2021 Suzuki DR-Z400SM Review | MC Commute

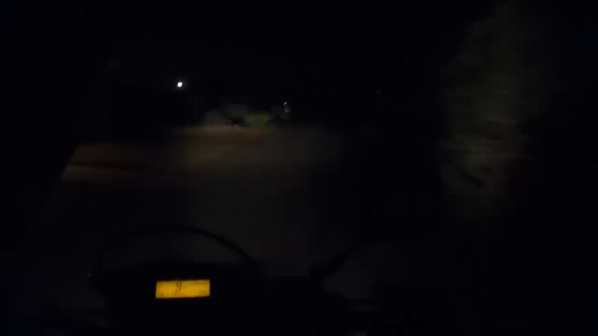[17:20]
We rode this motorcycle after dark. And of course because this bike doesn't have LED headlamp the performance after dark isn't as good as we would like. This bike could definitely benefit from an LED headlamp. Now it's not terrible. You can still see where you're going but it's not.